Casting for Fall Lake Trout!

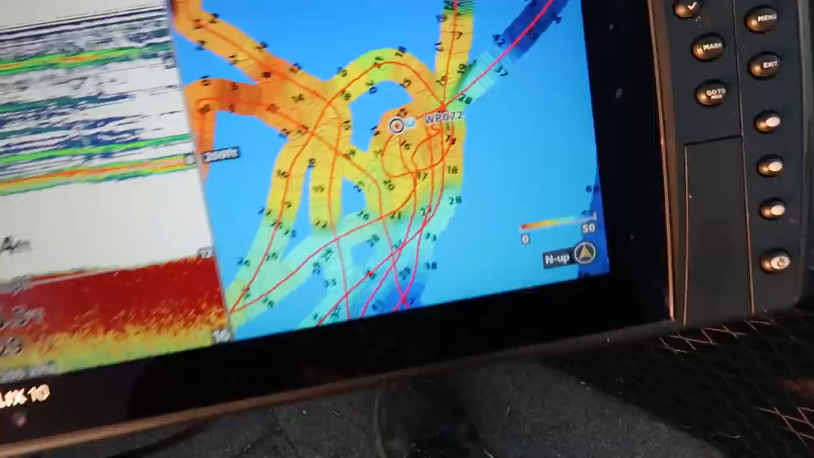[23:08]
So look, over the last couple days, just driving around, and the first time I drove over,
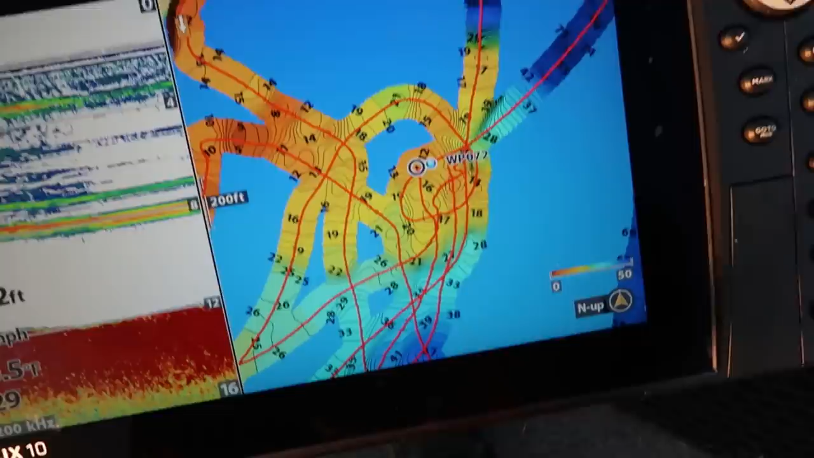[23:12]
I noticed it was shallow, and I drove around a little bit more, and then as I fish, I just keep everything on.